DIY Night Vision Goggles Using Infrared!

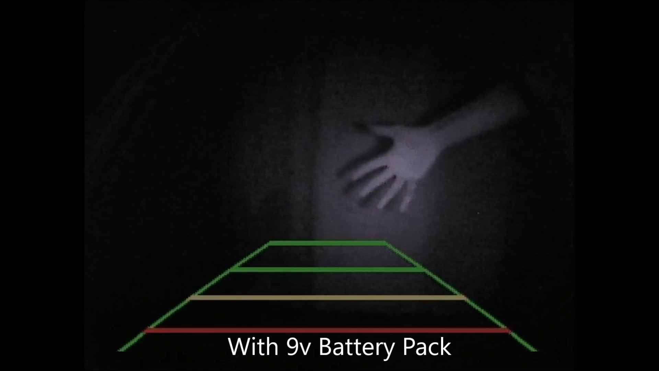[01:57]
The 9-volt battery pack simply didn't have enough juice to power properly and resulted in faster battery drain and dimmer image. Another issue was distance.